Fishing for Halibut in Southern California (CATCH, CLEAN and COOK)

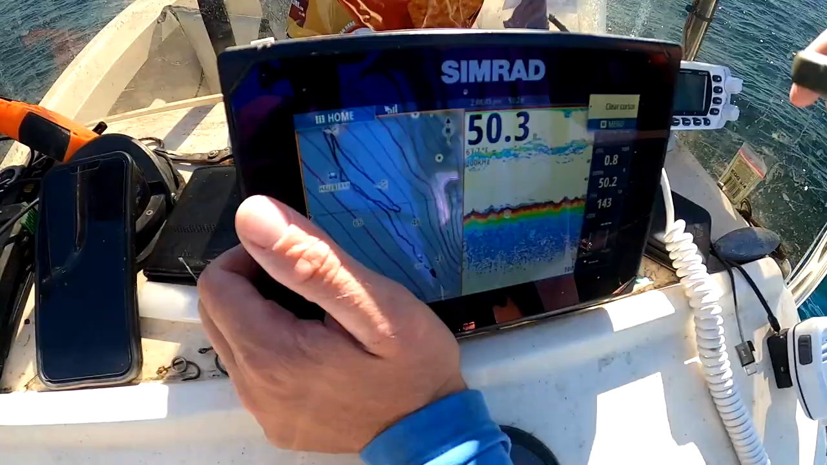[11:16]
All bonita right there. We're drifting for halibut.
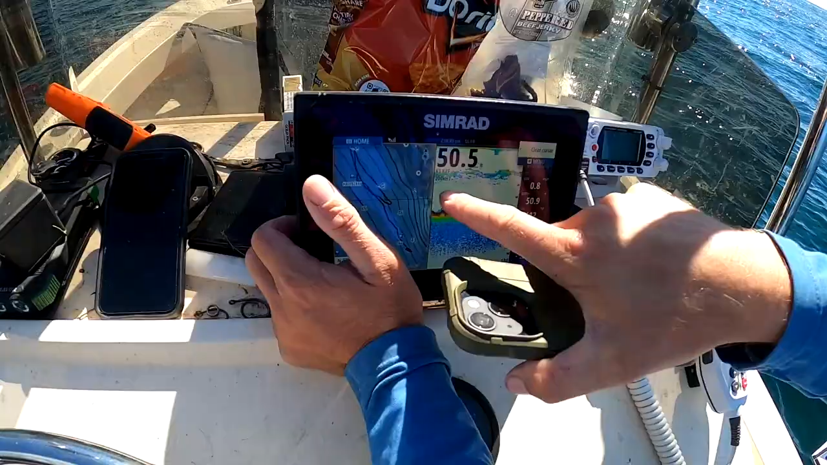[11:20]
We're seeing marks on the bottom, but definitely a lot of bonita around.